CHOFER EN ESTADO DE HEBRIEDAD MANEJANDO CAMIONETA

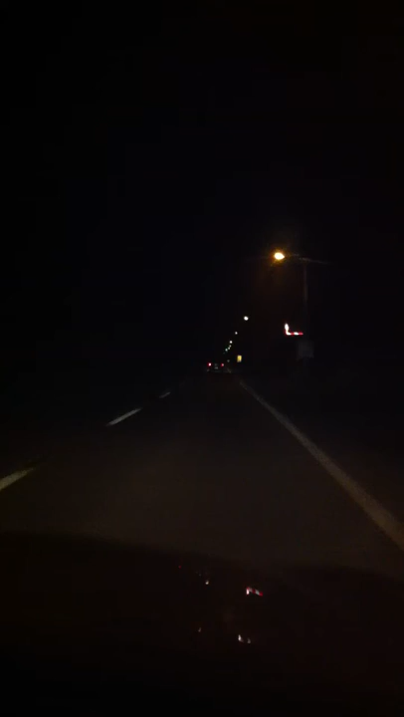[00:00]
No, yo voy grabando, güey. ¿Cuántas llamas hicimos a Carabinero? Puta, como 10, weón. ¿Qué llama a Carabinero? 6 hice yo. Ya, yo hice como 3 más, 3 o 4 más. Y vamos llegando a Parral, la camioneta va, pero de lado a lado. De lado a lado, de lado a lado. Aquí, vaya, mira la curva como la toma. Mira, mira, mira. Mira el vehículo. Viene el vehículo al frente, weón.